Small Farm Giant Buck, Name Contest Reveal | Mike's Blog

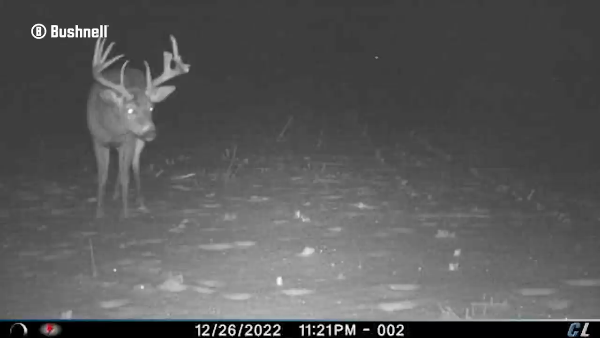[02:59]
And then we actually got pictures of him last night on this food plot at like 5:15, right at the end of legal shooting. So he is a great buck. He broke off the top half of his left G2, but otherwise he's still intact and just great mass, big frame, just an awesome deer.